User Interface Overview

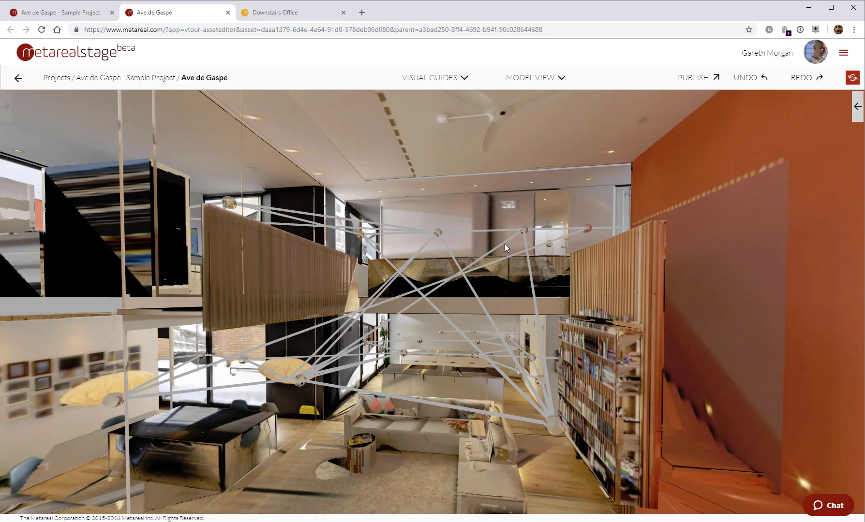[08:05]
And I can also see my navigation map in that view as well.